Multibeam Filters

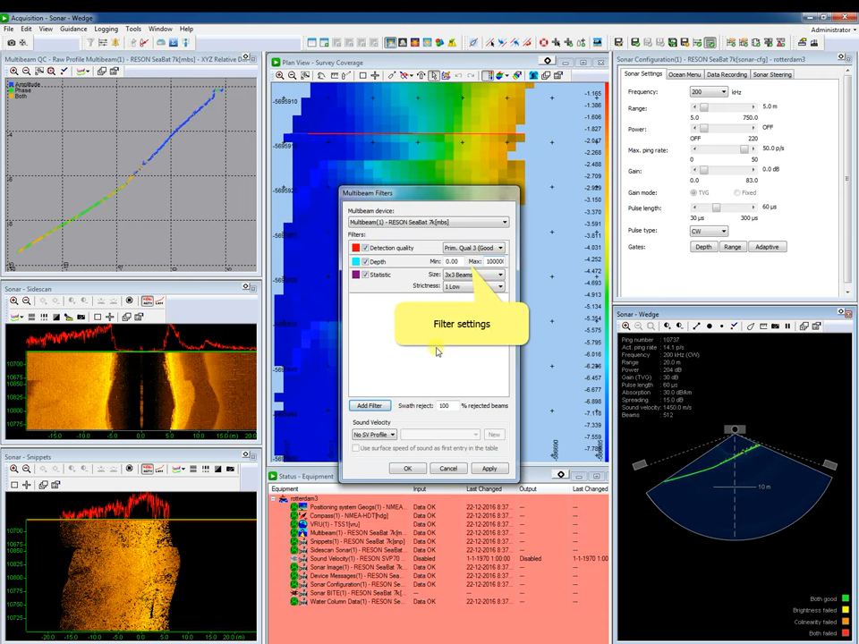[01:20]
the filter press ok and set the filter settings press ok when finished to delete a filter open the filter dialog again untick
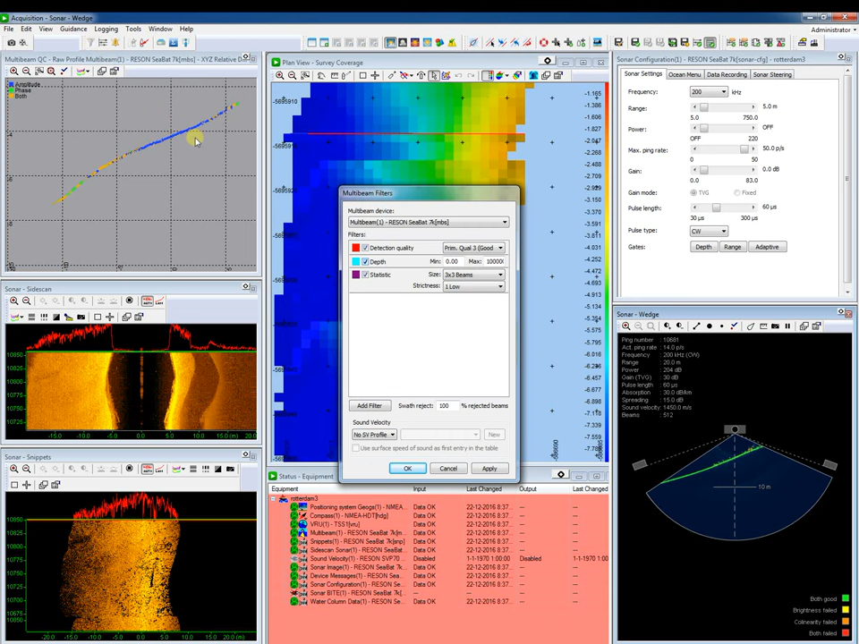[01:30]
the checkbox of the filter and press ok in the processing we will describe the used filters let's see how we can use filters in the processing start the processing and press the filters button open the filter page the files of the selected file set are indicated in the file bar these files are also listed in the filter position box each file starts with a filter position for each filter position is the applied filter
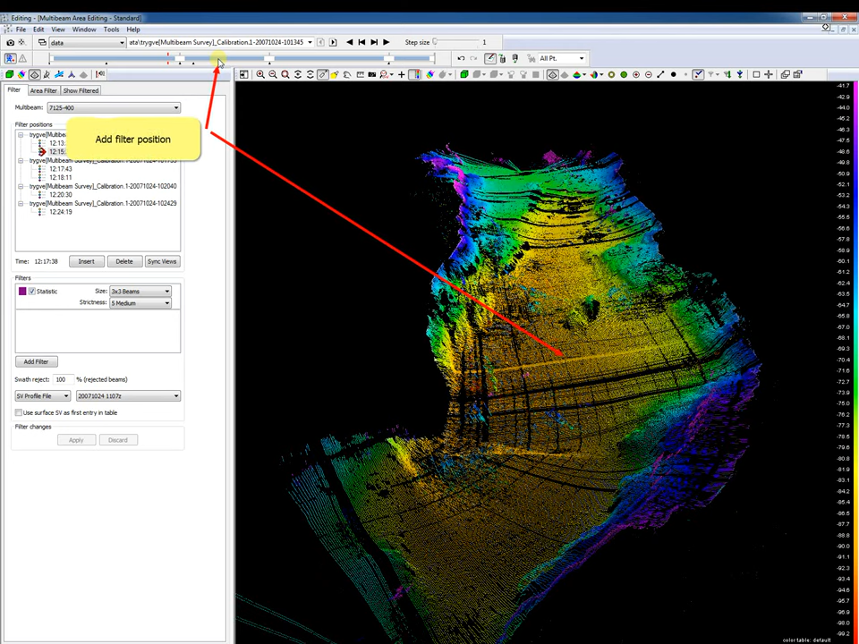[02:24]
besides the start filter position it is possible to add a new filter position select in the view or file bar the position to start the filter and
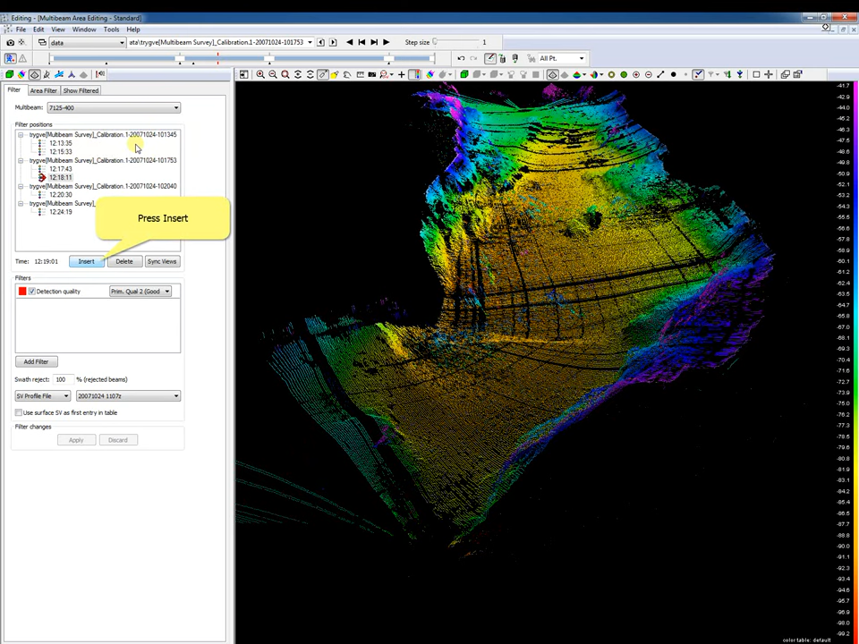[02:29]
press the insert button the new filter position includes the filters already added to the file press the add filter button to add a new filter select the filter always press the apply button to apply filter changes the arrows in the file bar indicates filter positions to delete a filter position with its applied filters select the filter position and press the delete button
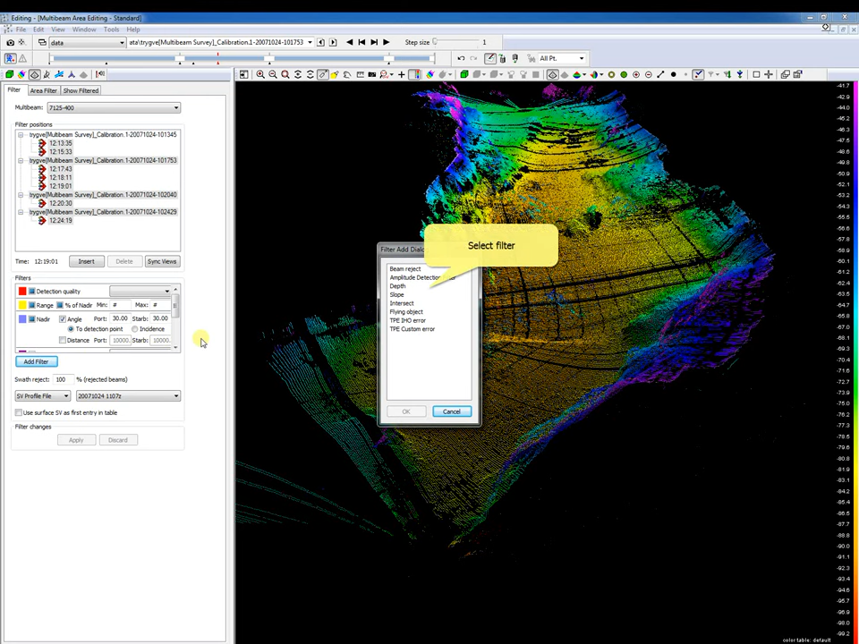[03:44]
all filter positions in between are selected press the add filter button to add the filter to all selected filter positions as we did before select the filter select the filter eller chords & the filter and set the filter settings
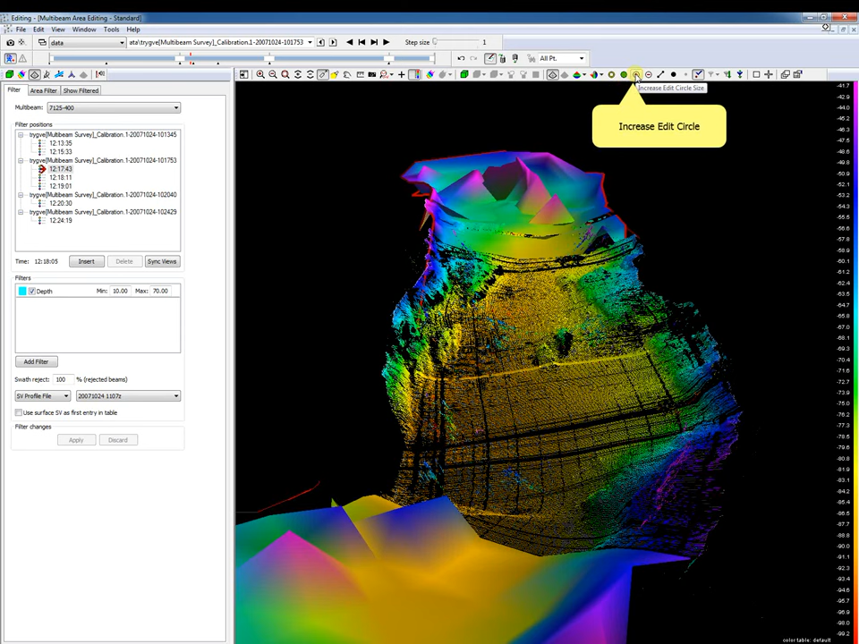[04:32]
circle size to show more high resolution data in the view. The area increases. To show disturbance more clear, we connect the beams with lines, as we see.
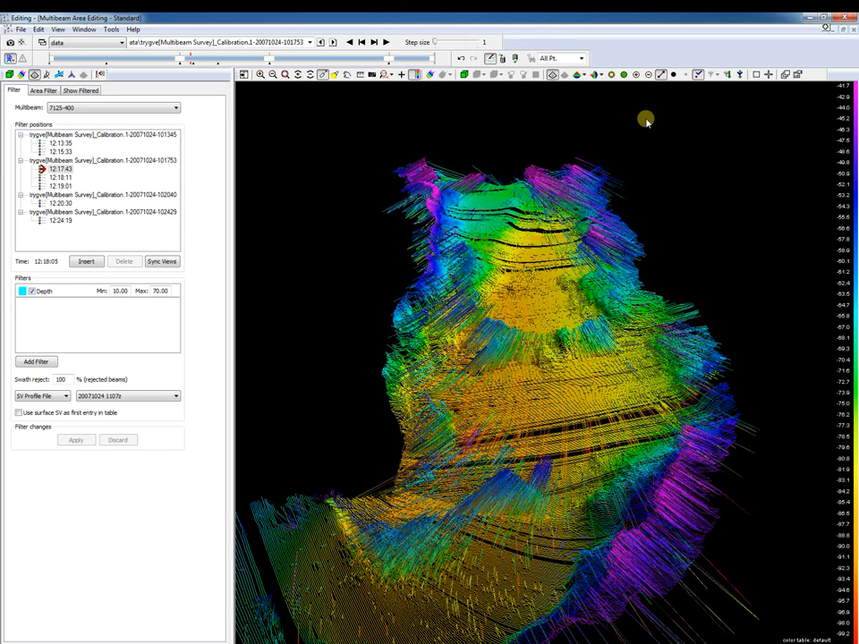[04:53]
Select to show only the valid beams to see only the cleaned filtered data.
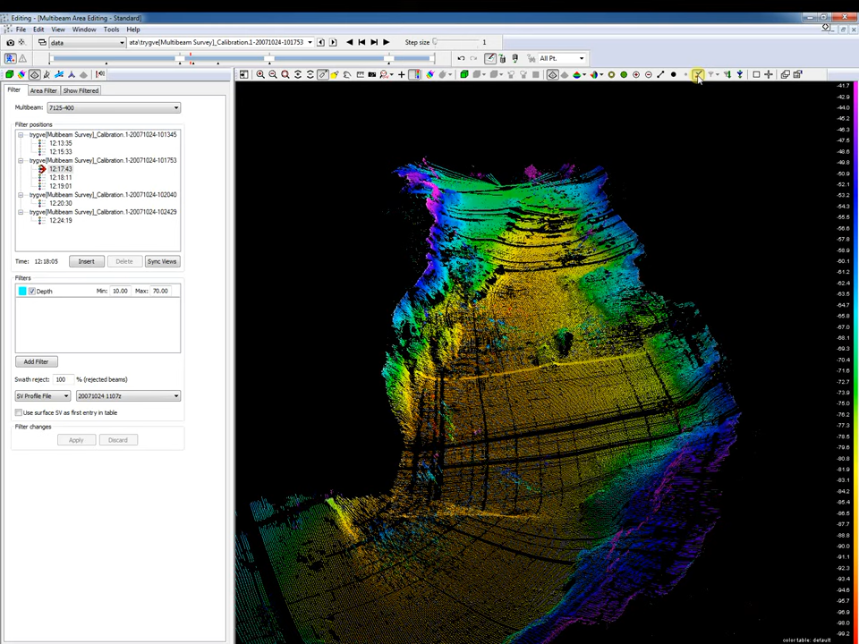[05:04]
Unselect to see all data. Change the color mode. And select filter to distinguish the used filters of the file set.
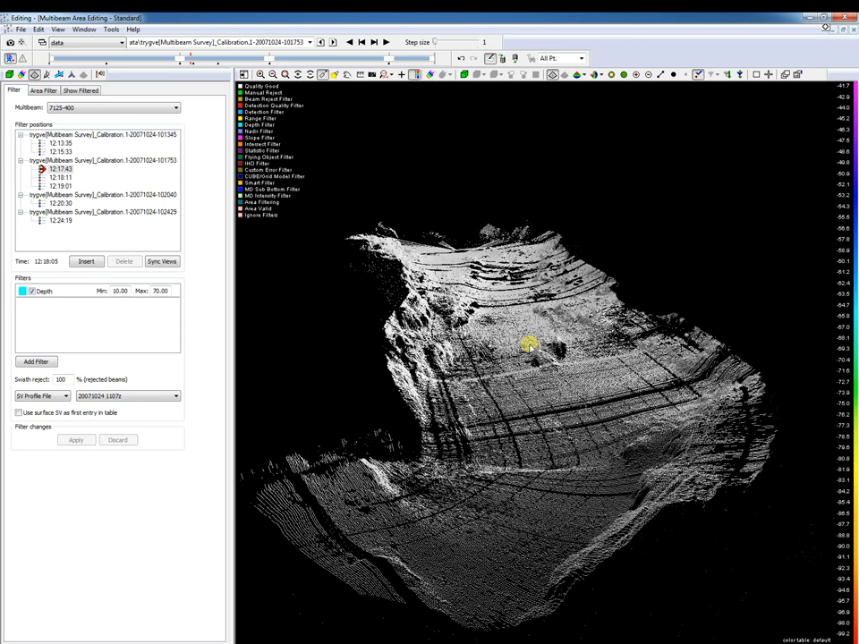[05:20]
Or select file set to distinguish the files of the file set.
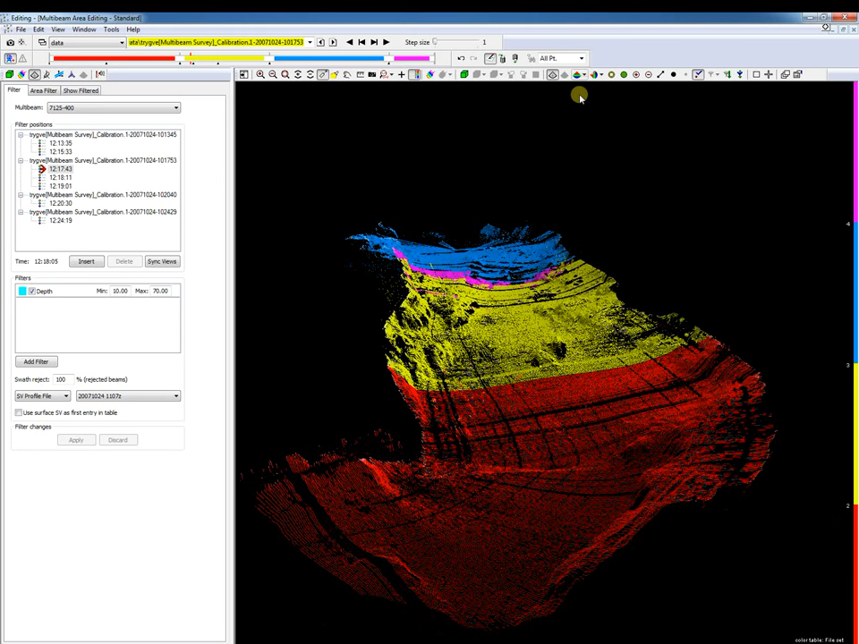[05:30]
Or we want to see just depths. Let's take a look to the available multibeam filters in pds. The first filter we will discuss is the beam reject filter. This filter reject selected beams. Let's take a look to the next file. We add the filter.
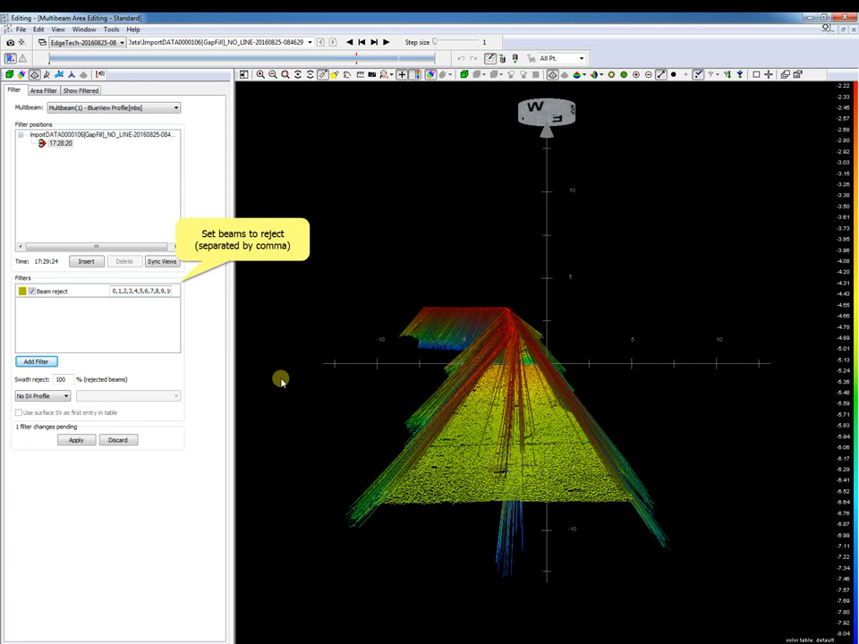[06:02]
Set the beams to reject, separated by a comma. So we have this data.
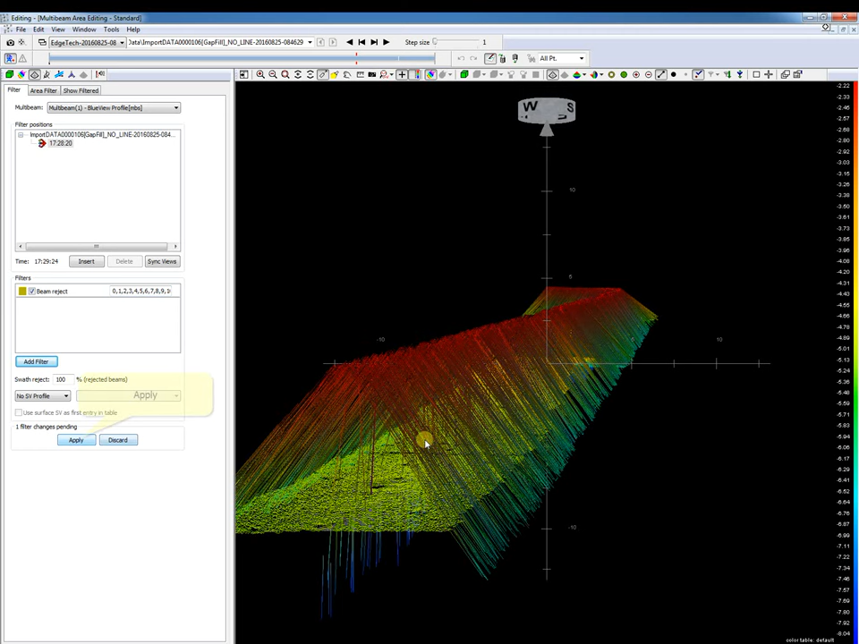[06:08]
And now we apply this filter. Here, these selected beams are rejected as we can see. You can use this filter when the multibeam has defective beams. Or for instance when the multibeam is pole mounted.
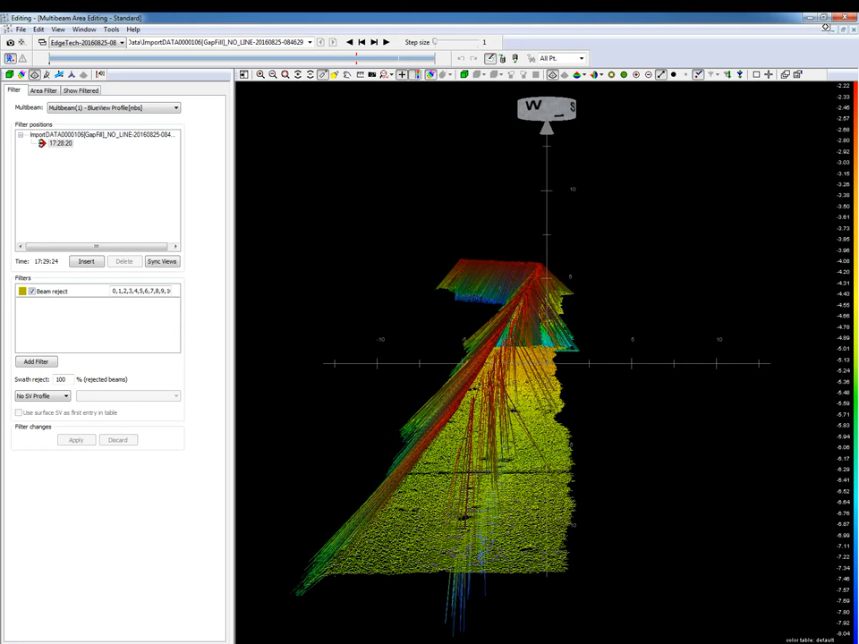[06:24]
And one side of the soundings is blocked by the ship's hull. Next the amplitude detection filter. This filter rejects amplitude detections after a set number of phase detections. Some multibeam systems do amplitude detections for the nader sector and phase detections for the outer sector. A amplitude detection in an outer sector may disturb the data.